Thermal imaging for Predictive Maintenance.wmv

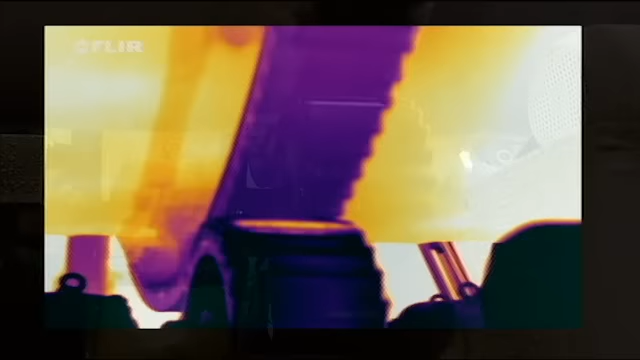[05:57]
Thanks to features such as line profiles, you will immediately see if there's a problem.
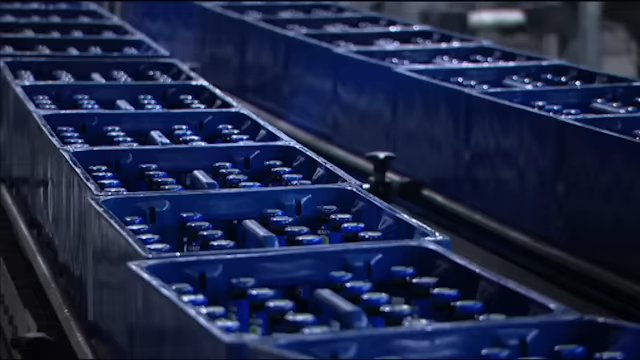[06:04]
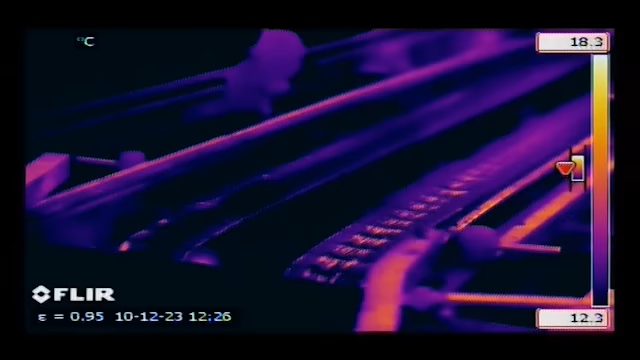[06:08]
On screen: scale top 18.3°C, scale bottom 12.3°C
Conveyor belts are another example of moving parts.
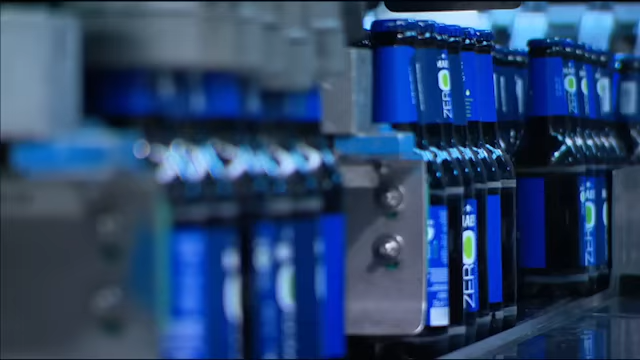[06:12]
If a roller is worn out, it will clearly show in the thermal image so that it can be replaced.
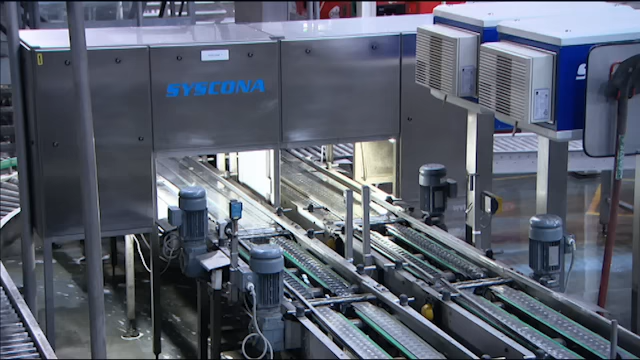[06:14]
Typically, when mechanical components become worn and less efficient, the heat emitted will increase.
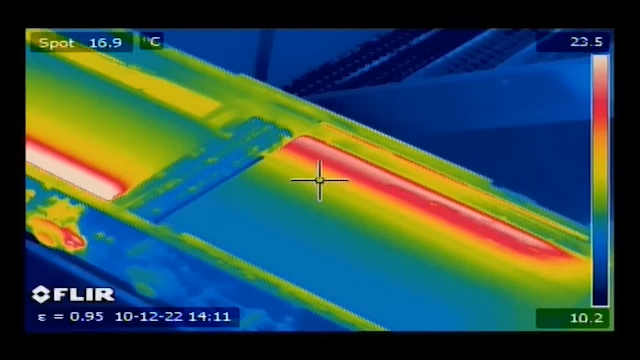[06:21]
On screen: spot 16.9°C
Consequently, the temperature of faulty equipment or systems will increase rapidly before failure.
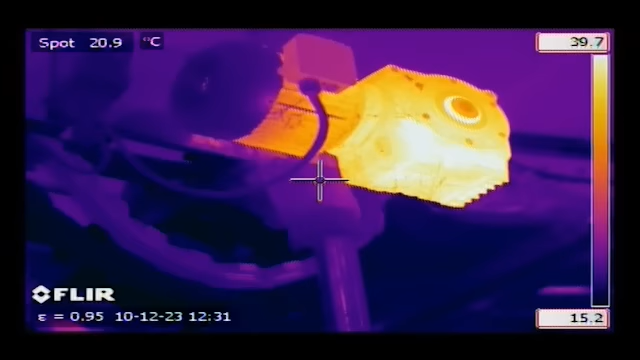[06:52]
On screen: spot 20.9°C
Motors are also widely inspected with thermal imaging cameras.
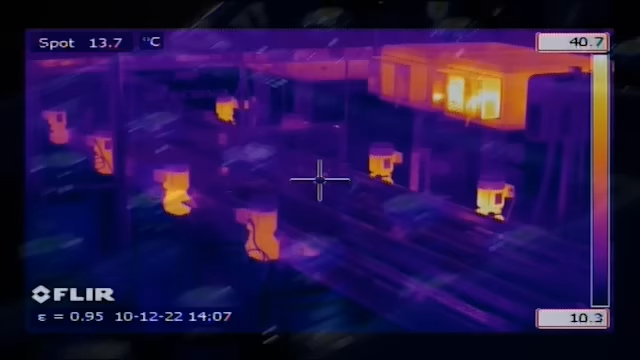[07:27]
On screen: spot 13.7°C
When necessary, further examination of the overheating motor can be done.
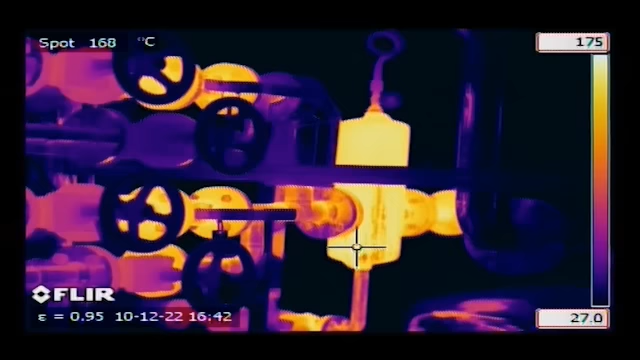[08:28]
On screen: spot 168°C
Thanks to analysis tools like spot meters, line profiles,
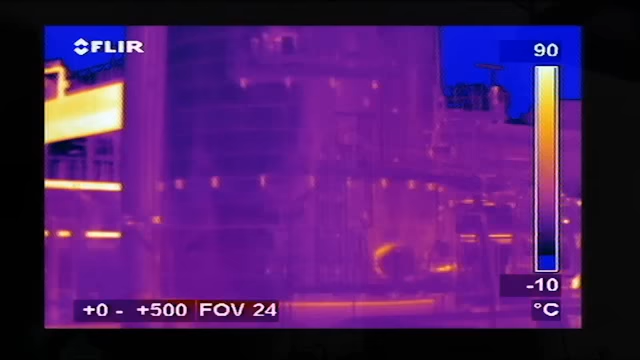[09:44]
On screen: scale top 90°C, scale bottom -10°C
Flare thermal imaging cameras are also widely used for inspecting cracker installations. Many pipes and tubes in a cracker are insulated with heat-resistant refractory stone.
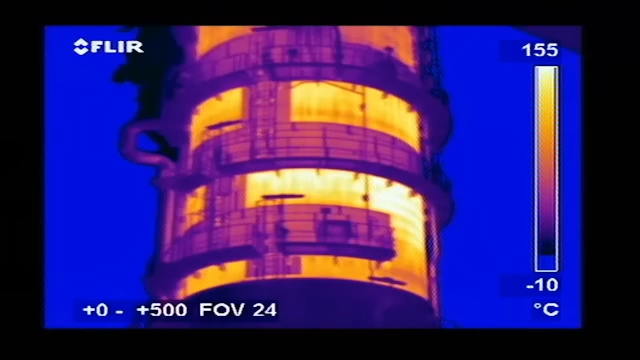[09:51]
On screen: scale top 155°C, scale bottom -10°C
Thermal imaging can easily see if the insulation is still intact.
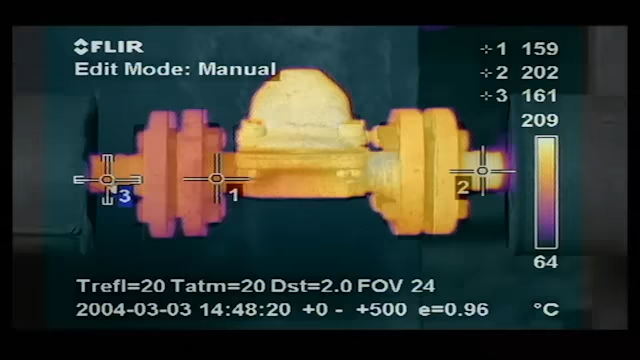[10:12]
On screen: scale top 209°C, scale bottom 64°C
Potential problems will clearly show up in the thermal image. Other examples are insulation breakdowns,
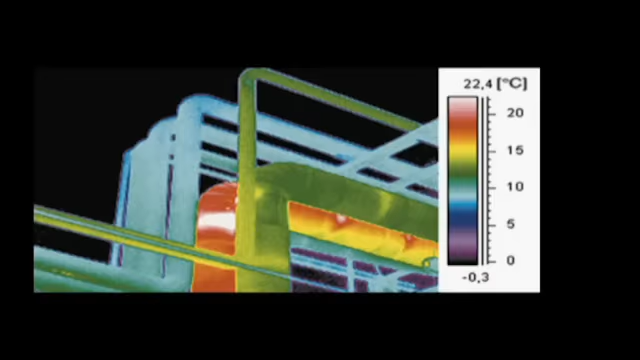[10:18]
On screen: scale top 22.4°C, scale bottom -0.3°C
hot spots in ovens, refractory insulation defects, damaged insulation and breakdown of refractory on rotary cement kilns.
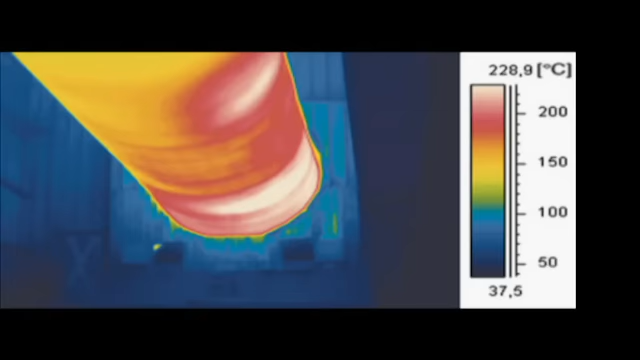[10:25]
On screen: scale top 228.9°C
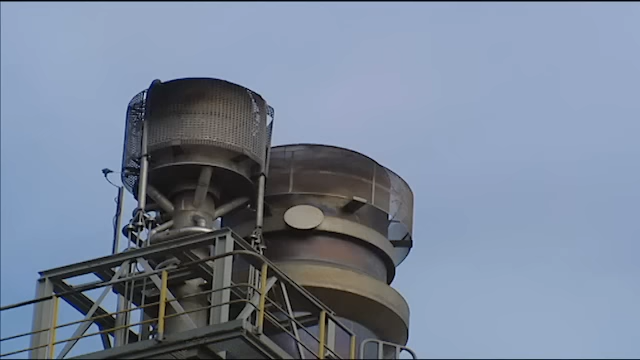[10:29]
During certain production processes, gases are generated which are burned off in flares.
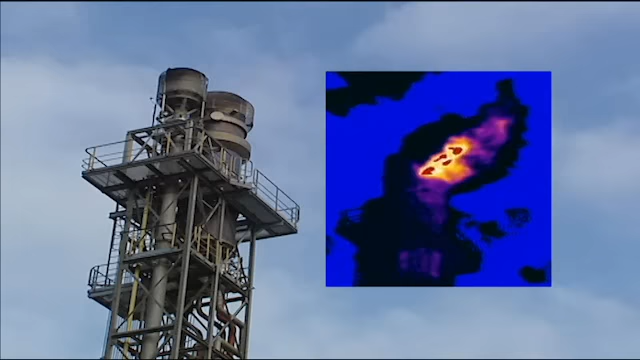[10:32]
The flames generated can be invisible to the human eye. It's important to be sure that the flare is burning, otherwise harmful gases might enter the atmosphere.
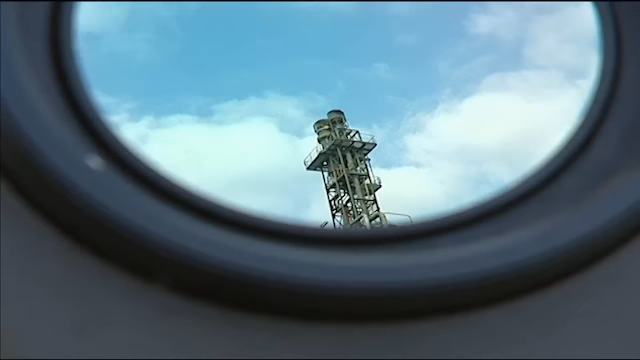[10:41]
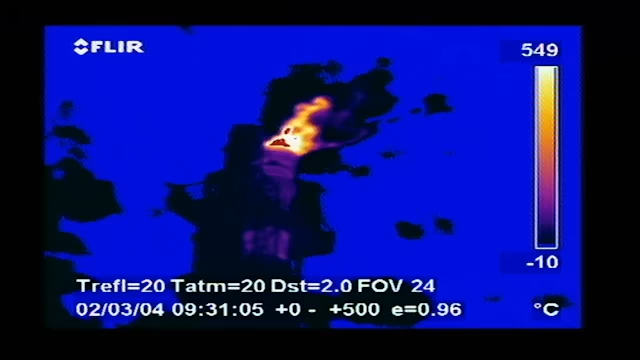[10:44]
On screen: scale top 549°C, scale bottom -10°C
Thermal imaging can easily see if the flare is burning or not.
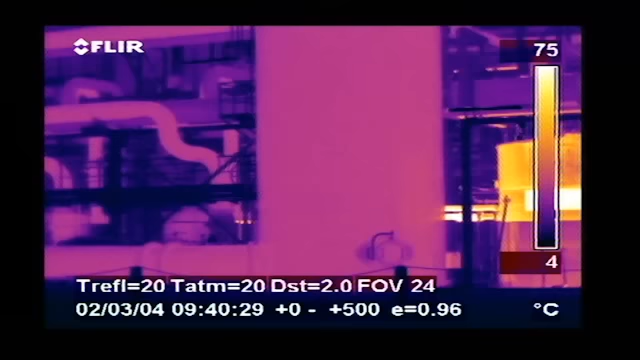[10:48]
On screen: scale top 75°C, scale bottom 4°C
Thermal imaging can also easily be used for tank level detection.
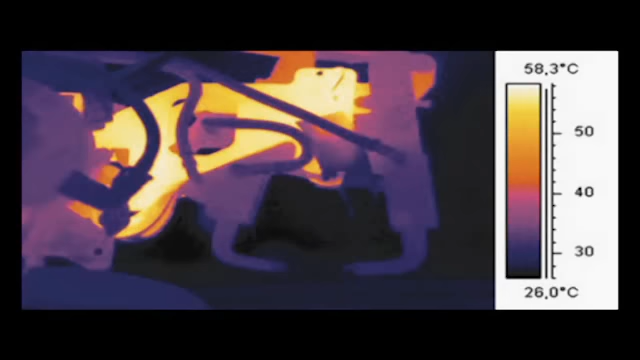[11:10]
On screen: scale top 58.3°C, scale bottom 26.0°C
Other applications include finding hot spots in welding robots, inspection of aeronautical material,
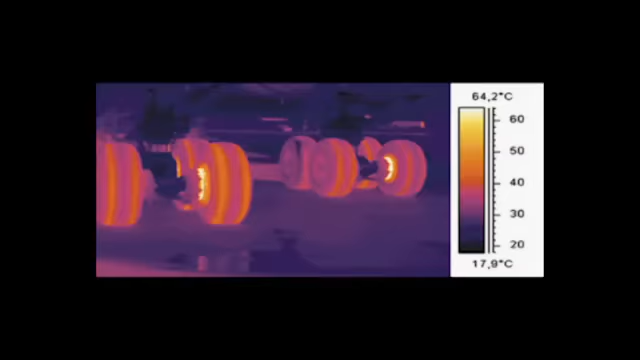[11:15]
On screen: scale top 64.2°C, scale bottom 17.9°C
mould inspection, checking temperature distribution in asphalt pavements, inspection in paper mills.